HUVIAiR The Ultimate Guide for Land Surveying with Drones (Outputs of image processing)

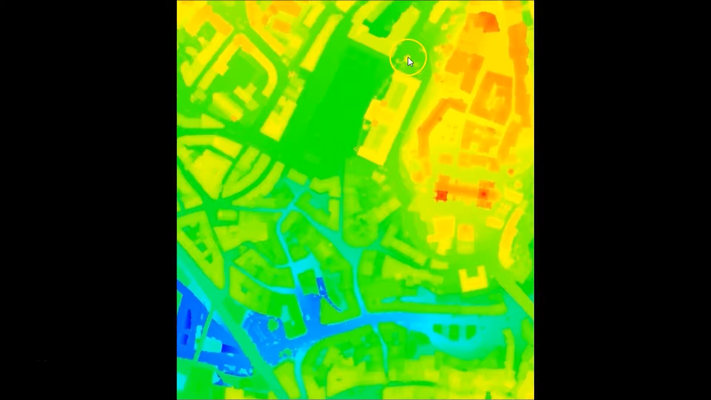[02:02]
Here is a DSM with the objects. You can clearly see that all the objects have been mapped. These are some trees and here are some buildings. Basically, the DSM captures the elevations of all the objects on the terrain. A digital terrain model or DTM,
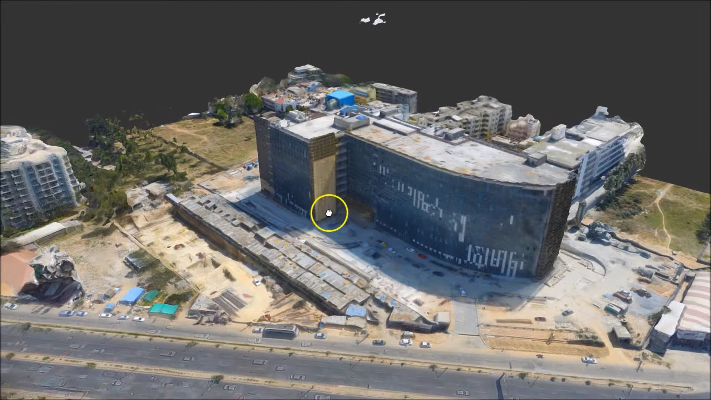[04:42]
This is a great visualization tool to get different realistic perspectives of the object of interest.
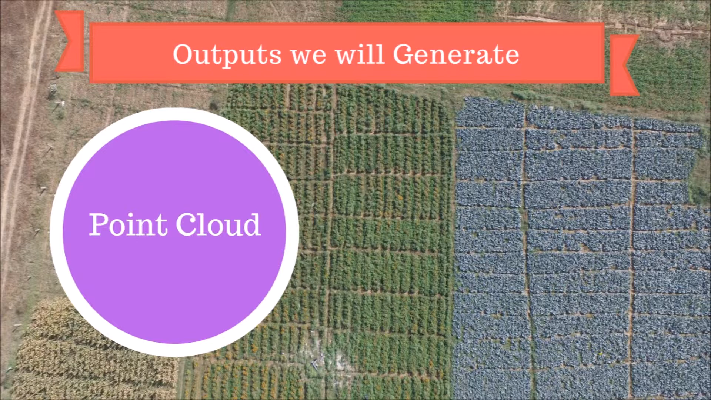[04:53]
A point cloud is a very dense set of data points in a given coordinate system. The X, Y, and Z position and the color information is stored for each point of the point cloud.
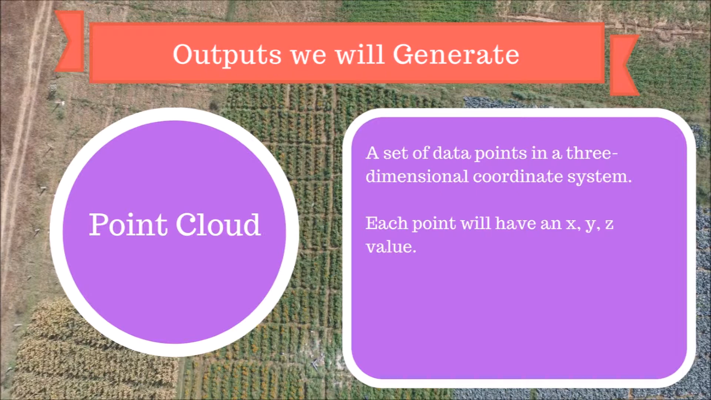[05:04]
It represents the external surfaces of any 3D object or terrain.
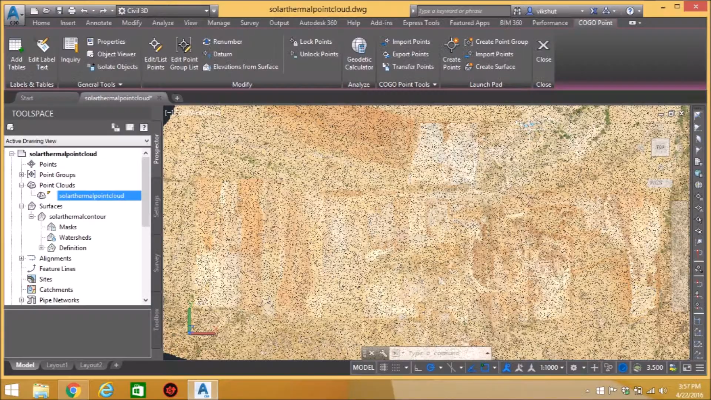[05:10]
Here is an example of a densified point cloud of a terrain represented in AutoCAD. The X and Z position and the control here. Thank you.